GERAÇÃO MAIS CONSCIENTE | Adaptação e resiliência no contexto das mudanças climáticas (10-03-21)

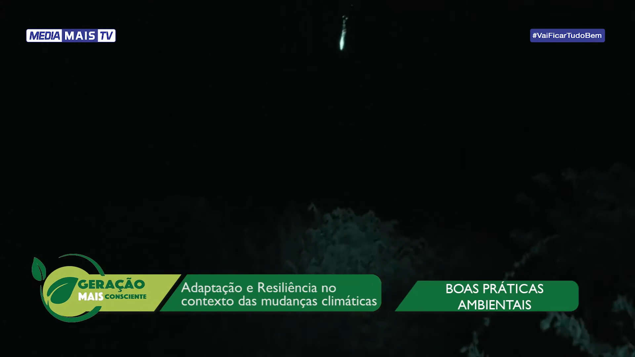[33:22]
A iluminação também é muito importante para os elefantes. E o resultado foi muito bom. Conseguimos afugentar 3 manadas de elefantes.
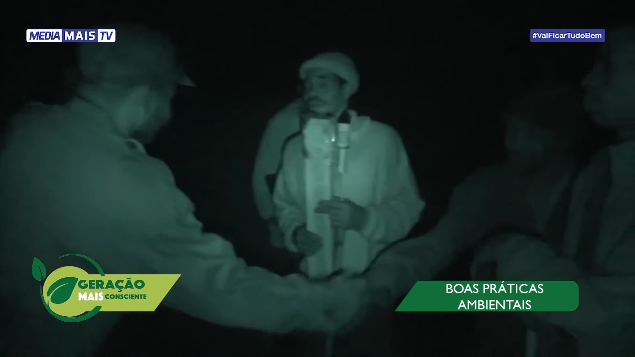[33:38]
Um outro método de coexistência com elefantes